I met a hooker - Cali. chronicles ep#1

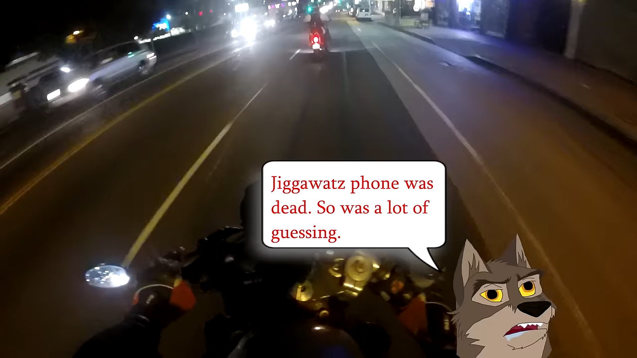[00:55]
true I had a bad idea and it was bad whatever
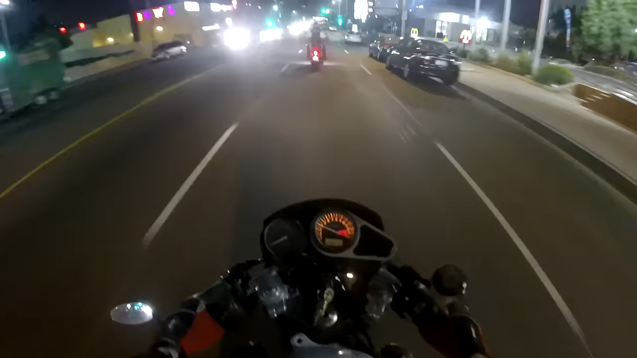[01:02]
so I missed all the really good stuff of downtown LA I didn't have my fucking camera going I don't want shit to blow off in the freeway the trip here was goddamn fucking crazy ass fuck oh this thing runs way better when you got gas in it oh yeah check it out I can lane split legally blah blah blah blah blah blah